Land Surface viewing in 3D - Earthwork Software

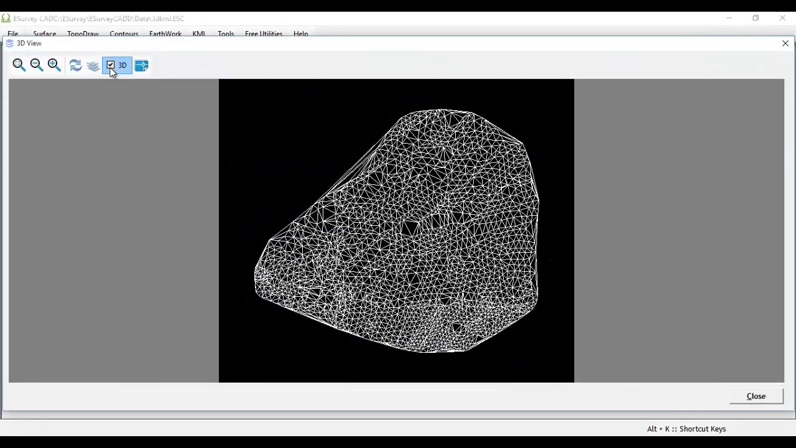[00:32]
Select 3D checkbox in 3D view window and then you have the option to scroll the drawing and view it in 3D.